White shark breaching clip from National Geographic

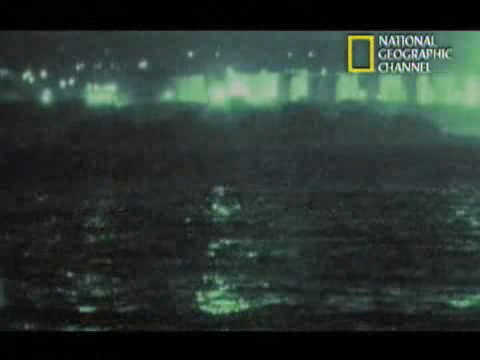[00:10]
It uses reflected light to give an image very similar to what a night hunter would see.
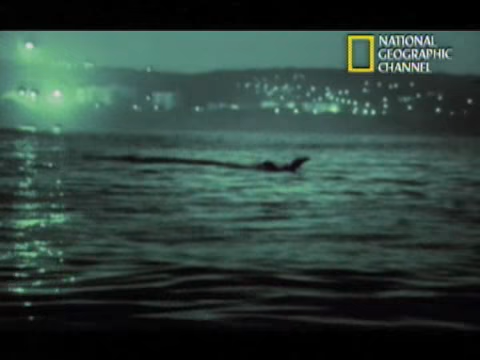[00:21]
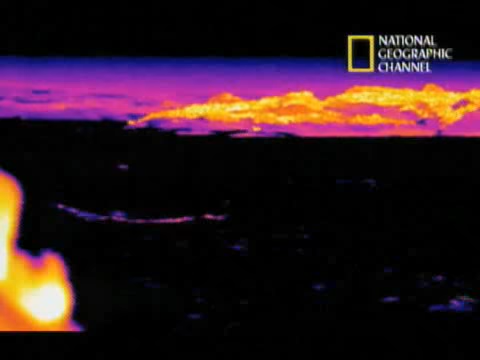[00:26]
Between the image intensifier and the thermal camera, Ryan hopes he's got the filming under control.
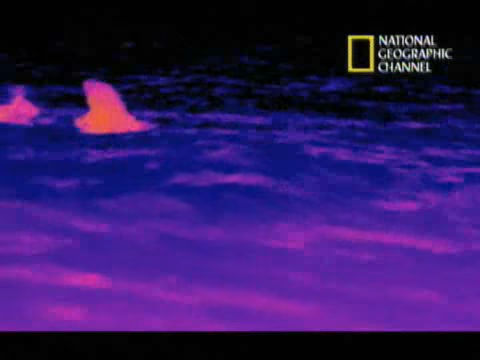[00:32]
The thermal cam picks up the real porpoising seals, swimming full speed through the deep channel toward the open sea.
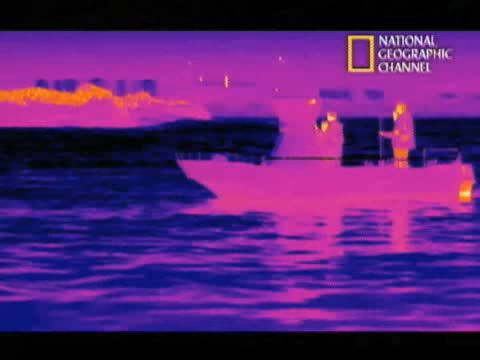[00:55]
The tracking boat keeps Big Mama under constant surveillance.
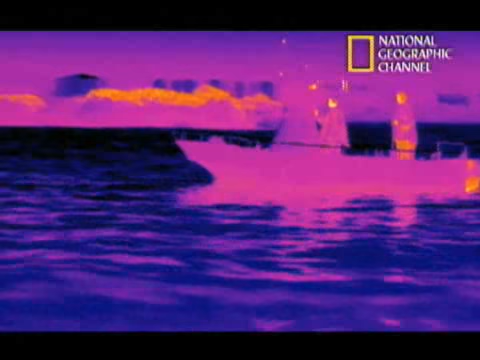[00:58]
Ryan pulls RoboSeal directly over the tagged shark, hoping for another attack.
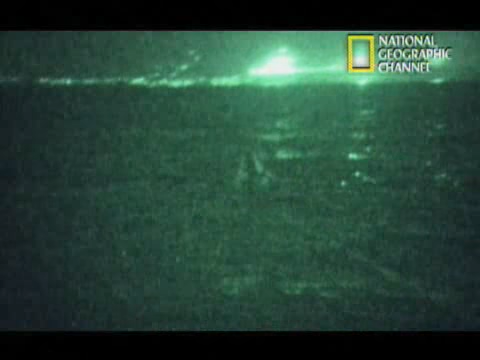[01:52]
Finally, Ryan has the footage to confirm his extraordinary
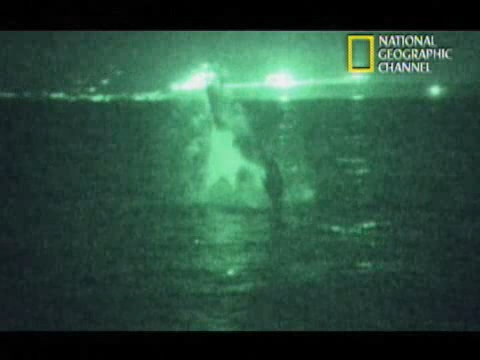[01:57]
finding of the night-hunting great white sharks of Mossel Bay.
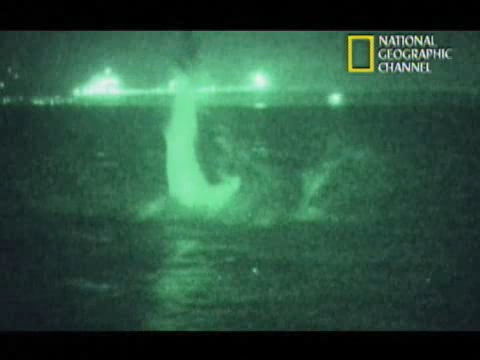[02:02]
But there is still a mystery as to what enables these sharks to hunt in the dark. The clue is in his newly acquired footage.